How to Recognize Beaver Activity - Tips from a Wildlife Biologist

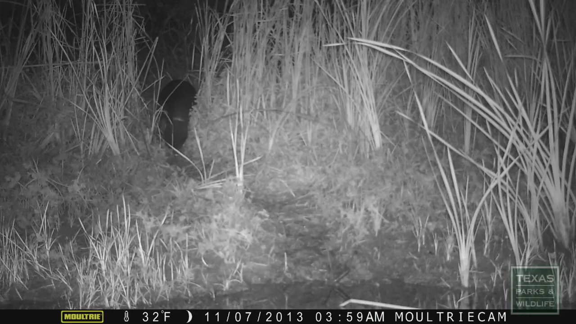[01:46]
As beaver travel collecting food and returning to their dens, they leave behind well-worn trails on banks and along the ground.